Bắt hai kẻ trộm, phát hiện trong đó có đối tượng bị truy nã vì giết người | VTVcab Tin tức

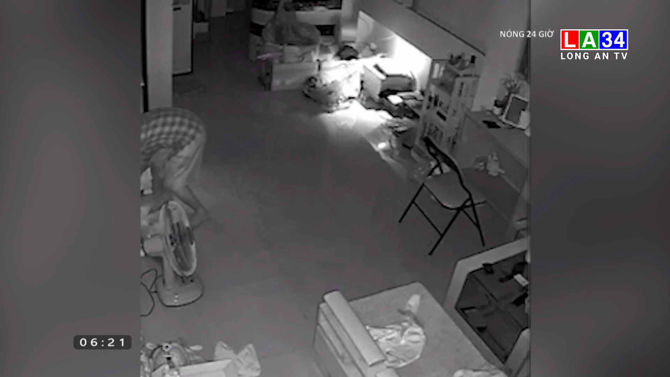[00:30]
Thủ đoạn của chúng là mặc áo xe ôm công nghệ, lợi dụng sơ hở của chủ nhà không đóng cửa để đột nhập trộm cắp.